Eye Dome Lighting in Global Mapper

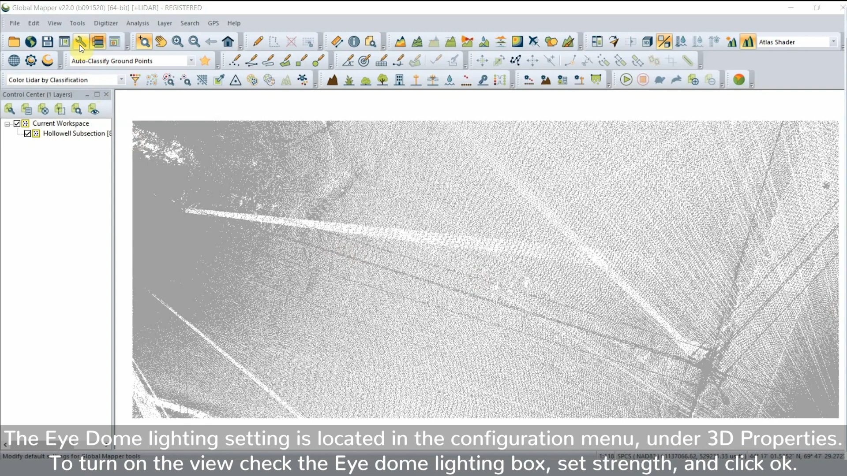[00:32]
The item lighting setting is located in the configuration menu under 3d properties.